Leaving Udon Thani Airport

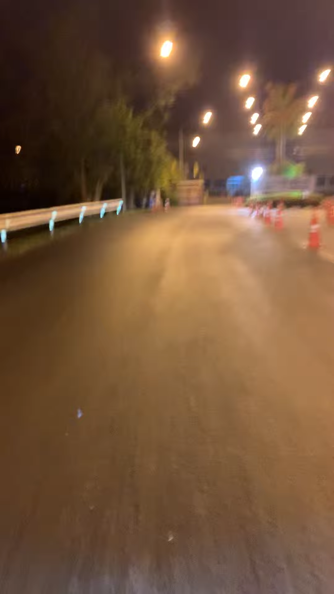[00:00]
yeah just riding out of Houdan Tarny Airport Houdan Tarny Airport Jesus Christ that will knock your phone off